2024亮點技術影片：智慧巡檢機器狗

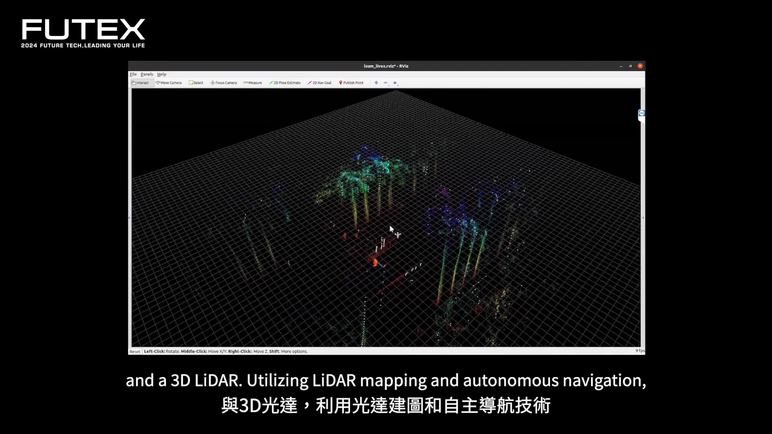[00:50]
utilizing LADAR mapping and autonomous navigation. It achieves posture balance control and omnidirectional walking.